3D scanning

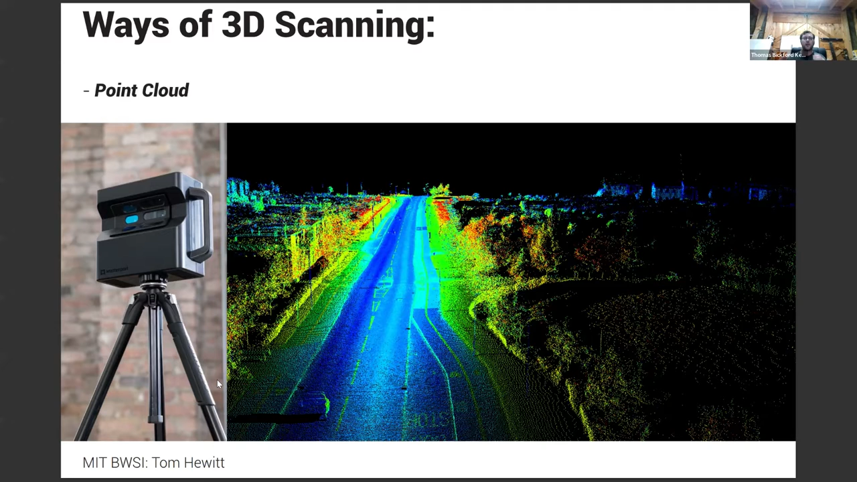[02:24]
It's meant for large spaces. And so they also used it with the Cathedral Notre Dame in Paris, where they 3D scanned it. I believe it was for Assassin's Creed. But then when it burned down, they had a really recent scan of it.
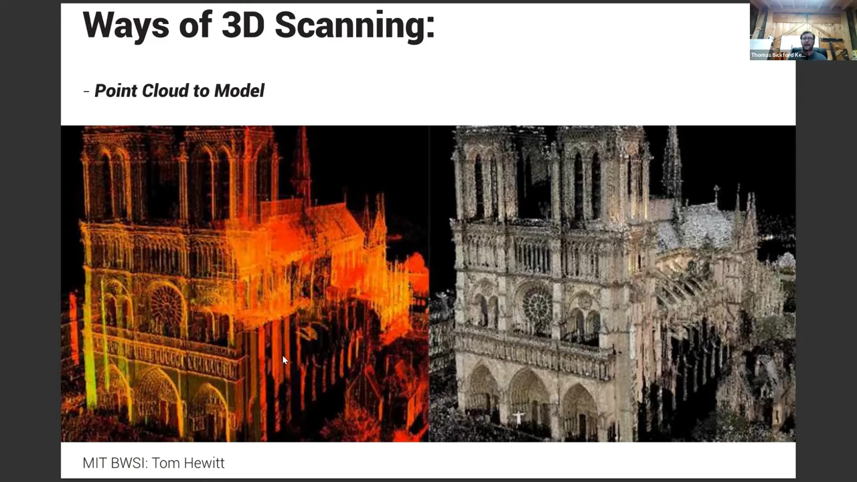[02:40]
So they're able to use that to recreate any of the damage done and have it be exactly how it had originally been. And another way of 3D scanning are these sense scanners. I've used the next one I'm going to show.
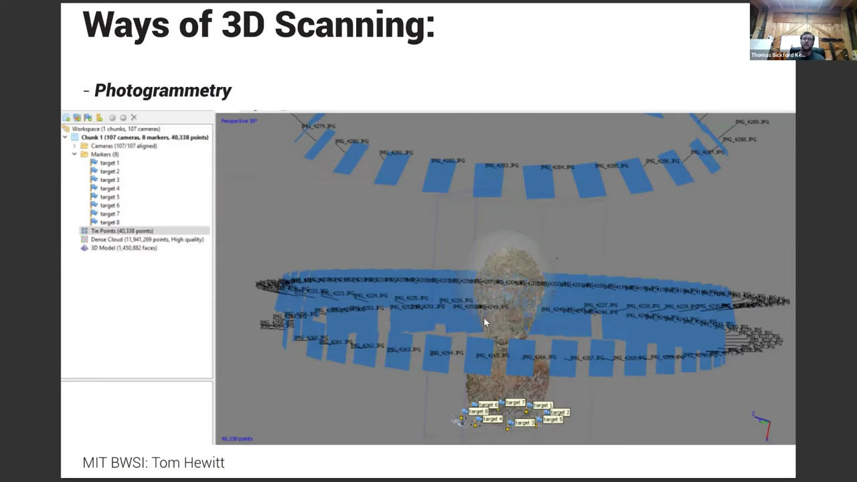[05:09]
And this all generates those point clouds to generate a 3D mesh. So now I'm going to go through some of the ones that I've done.
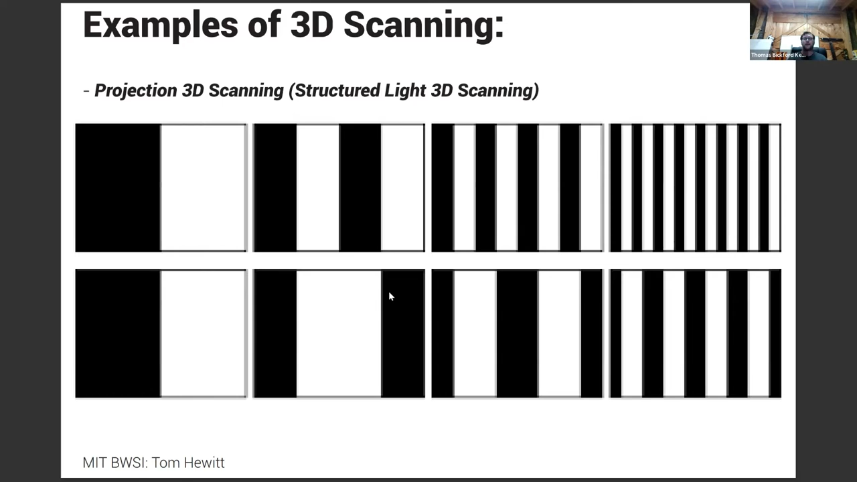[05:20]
So I started out in college using the actual handheld projector, basically projecting patterns and taking a photo for each pattern on an object to create a mesh cloud. And this is basically the first 3D scans I ever did of classmates.
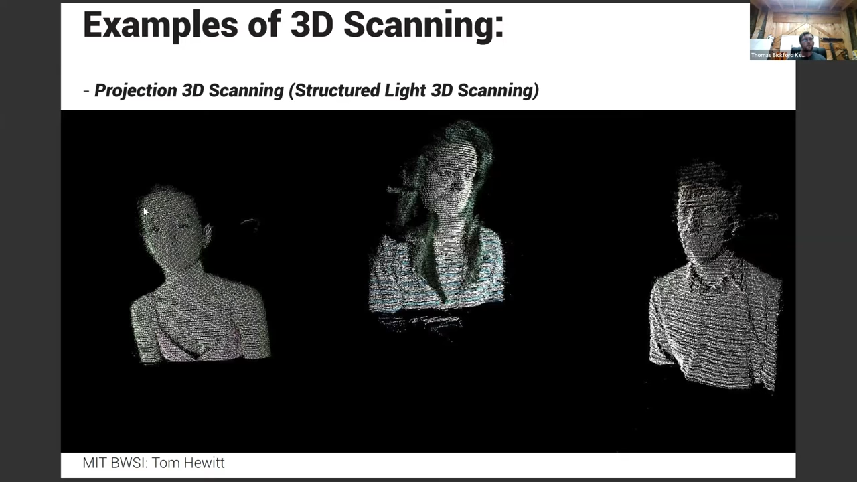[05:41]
So it's really pretty rough. There's some detail there, but it's not great. But these are the point clouds that were generated from my classmates. And then I kind of went back and redid this one. So I took a trip up the seacoast going up Route 1A and basically stopped at every single beach to try and find pieces of driftwood and was 3D scanning those to basically create speaker forms that would be translucent. And now pretty much every time I go on a hike, if I see a really interesting piece of wood or an object, I'll do a quick 3D scan with my phone.
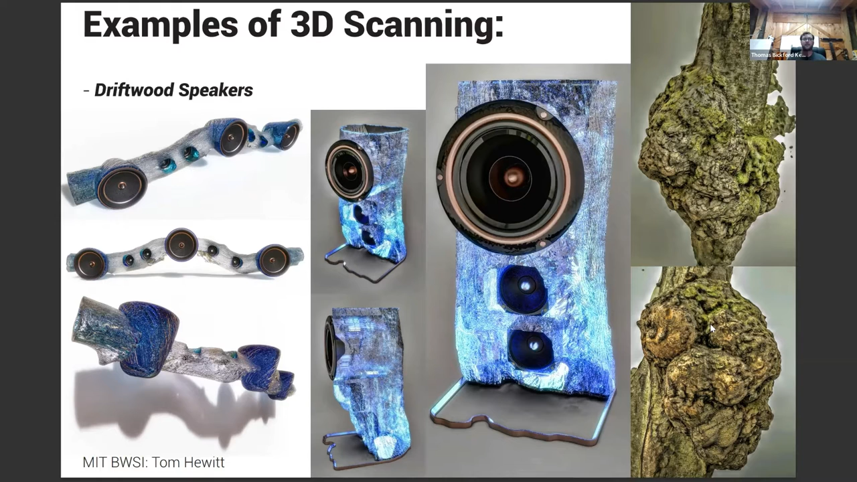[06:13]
Because you can use the camera from your phone, too, to do these kind of scans. So it's really pretty flexible. And for my internship in college, I worked for a headphone company.
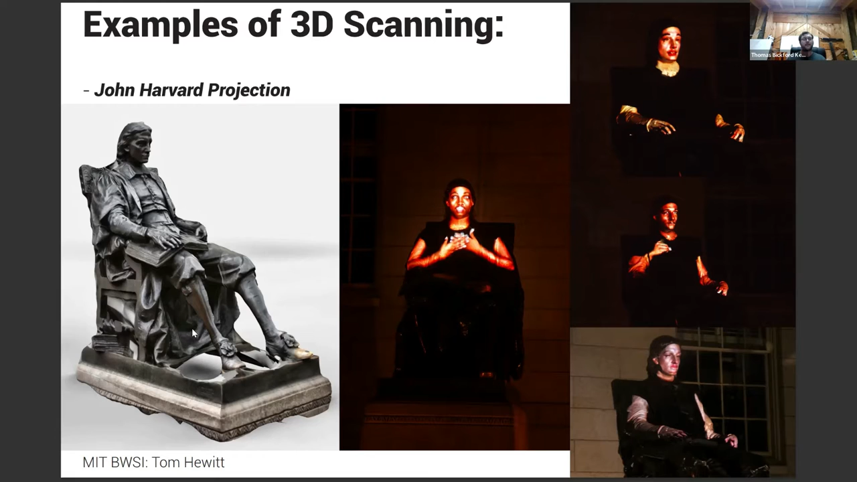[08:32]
I did a 3D scan of the John Harvard statue where the projection would be. And then these are the students being projected onto the statue.
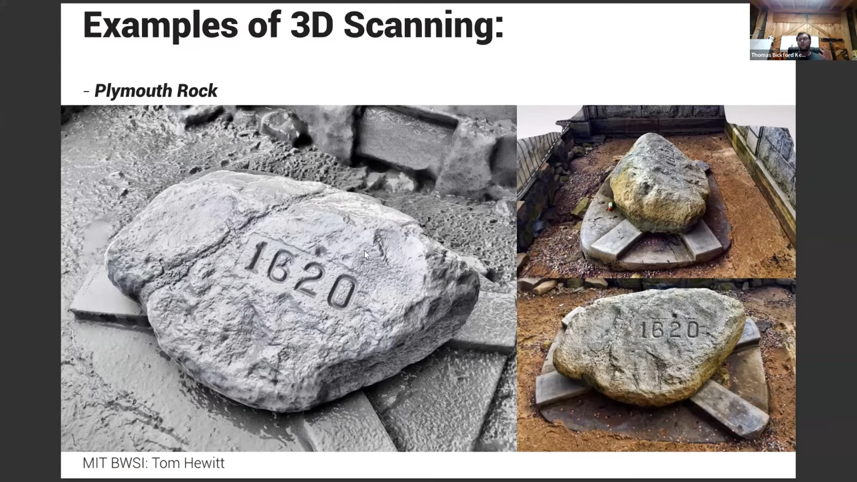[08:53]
And then for another co-worker at the Graduate School of Design, he does a lot of work with Superfund sites. And so he was working on a project around the Pilgrim Nuclear Plant and which is right close to Plymouth Rock. And also Pilgrim Plymouth, that whole kind of connection going on. So I did a 3D scan for him of the actual Plymouth Rock.
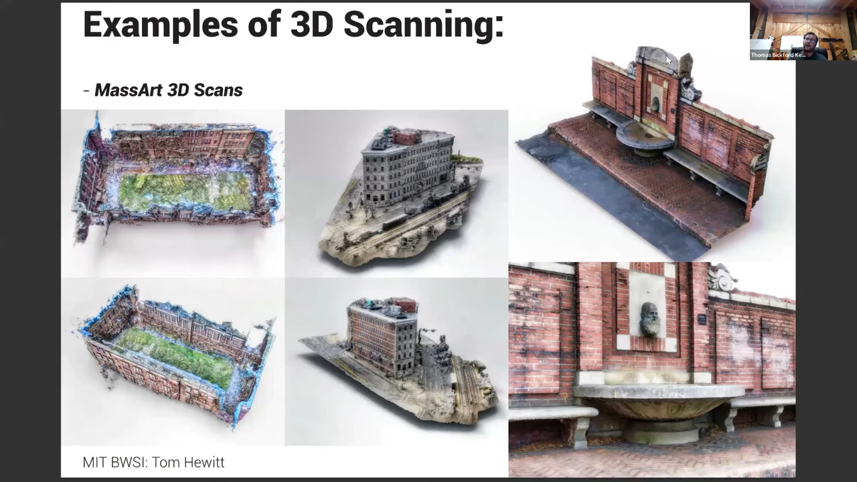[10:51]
The student dorms, I had to go to the top of the library and shoot down onto it to get the top angles and everything. And then from the courtyard, I was able to actually take out sections of it. And so I really only wanted the bust of the bearded man right here.
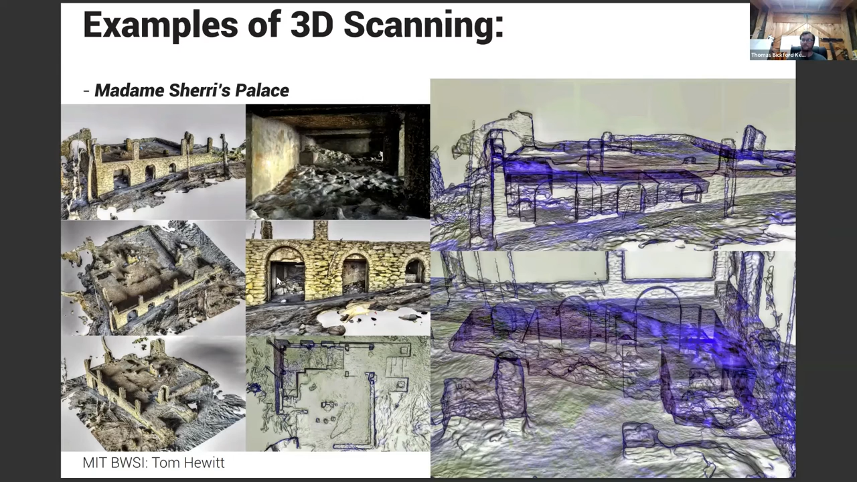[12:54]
I've been able to do animations of actually a drone flying through the basement up and out to show the whole layout of everything. And then for a friend, this was nothing major. We were just kind of coming up with ideas of what to do with 3D scanning.
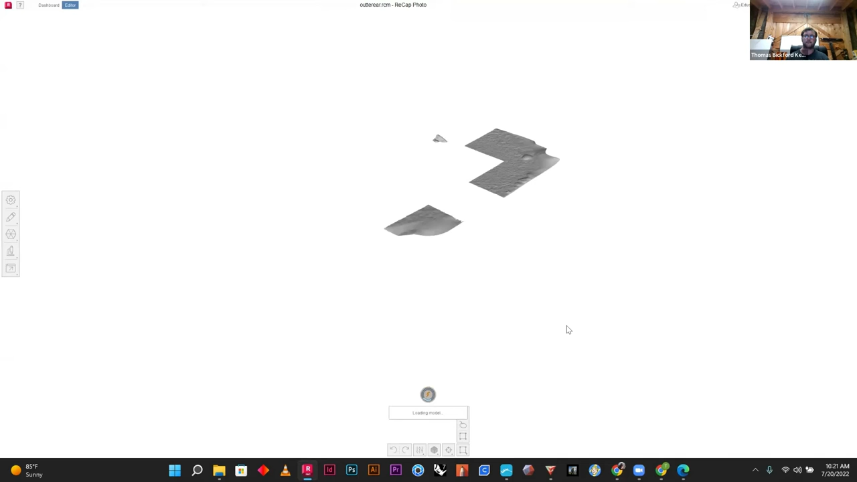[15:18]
So this is that ear mold that I had done.